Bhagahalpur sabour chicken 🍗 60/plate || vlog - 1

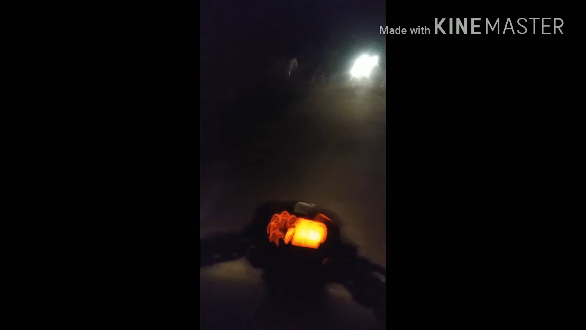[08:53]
करेंगी रोट के बीचों बीच चले कि यहां का रास्ता बहुत खराब है कि कह सकते हैं काफी खराब रास्ता पर कोई नहीं देखिए कि इता खराब रास्ता हो सकता है यहां का और मैं थर्ड नम्मर पर चला रहा हूं